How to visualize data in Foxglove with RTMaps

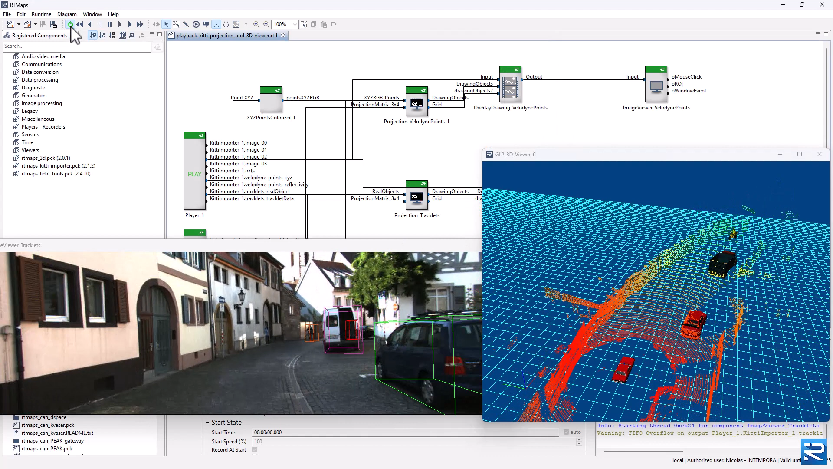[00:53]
Register the RT Maps underscore Foxglove package and add a dashboard component.
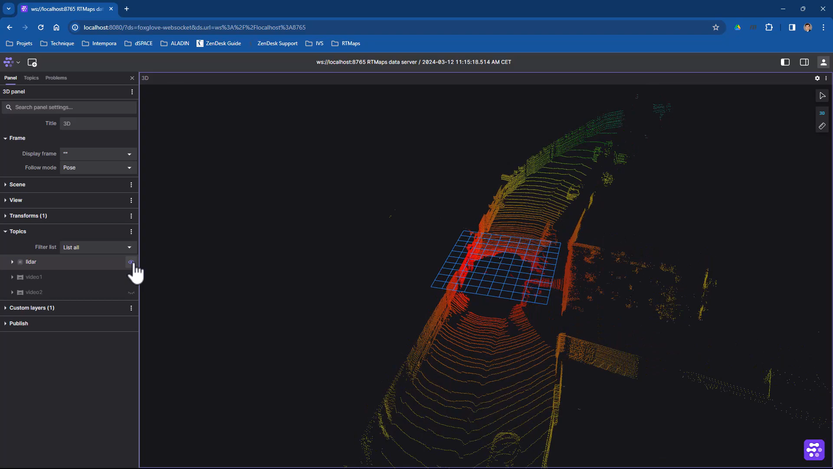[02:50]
Now customize the layout and add more panels.
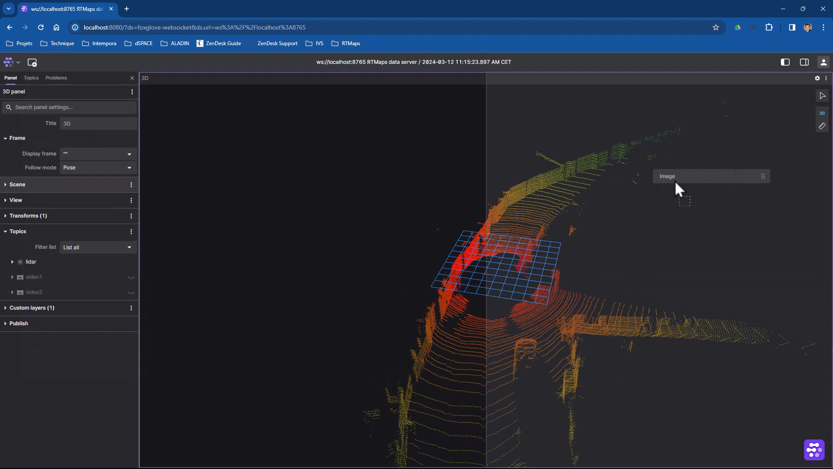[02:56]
A first image panel, attached to topic, video 1.
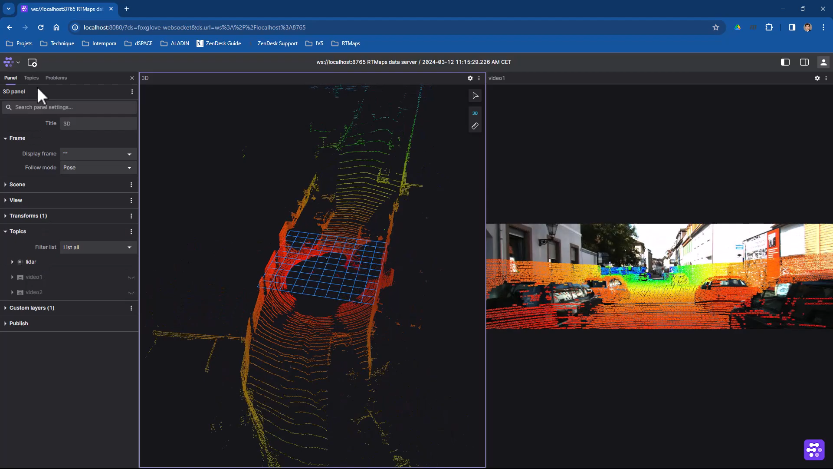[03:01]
Then a second image panel. Attach it to topic, video 2.
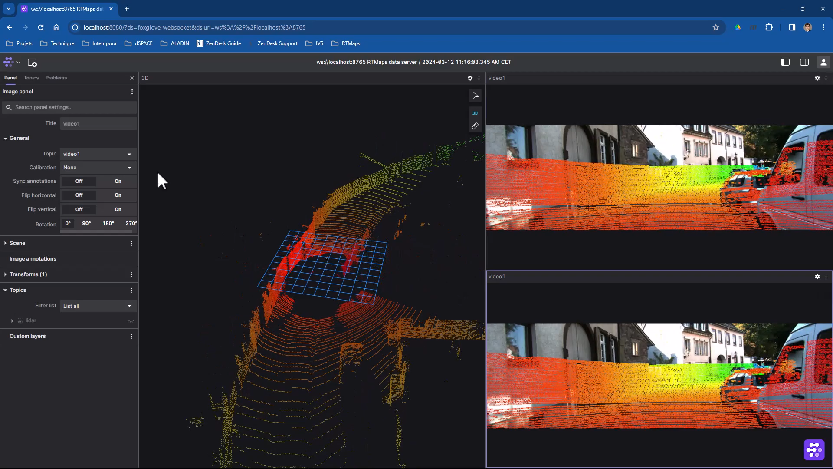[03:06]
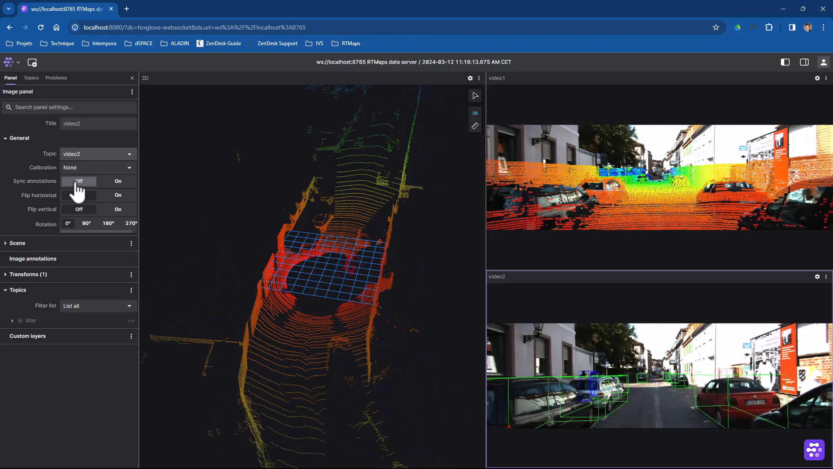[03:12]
Back to RT Maps. Let's add a topic to publish 3D objects.